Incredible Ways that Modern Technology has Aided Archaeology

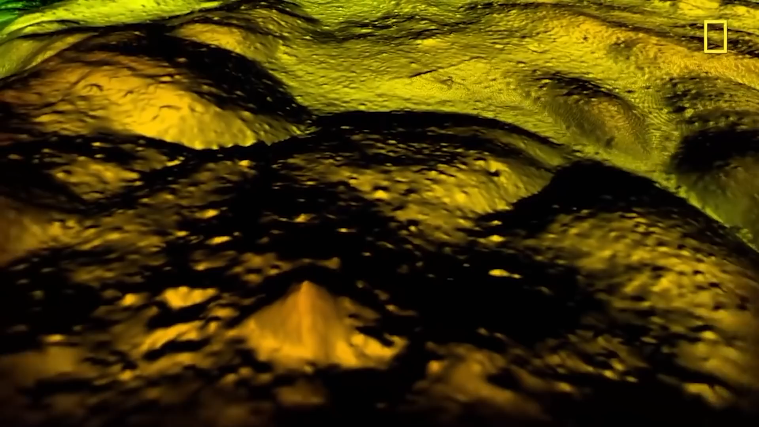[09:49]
In another case, it revealed tens of thousands of archaeologically significant structures in an area of Mexico that had previously been thought to be insignificant.